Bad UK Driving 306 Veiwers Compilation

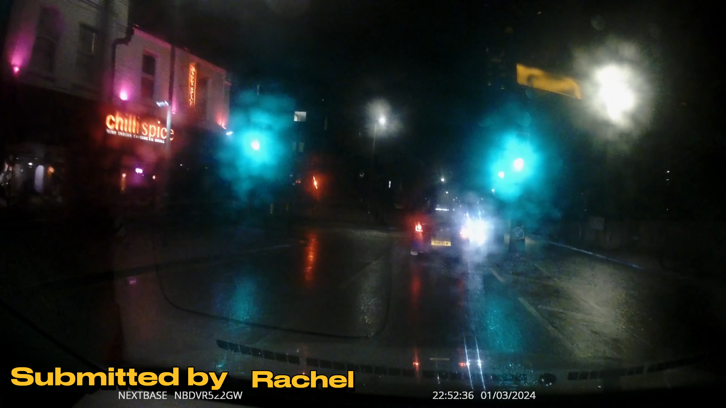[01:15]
card has expired I don't know if that means so this guy is clearly colour buying because he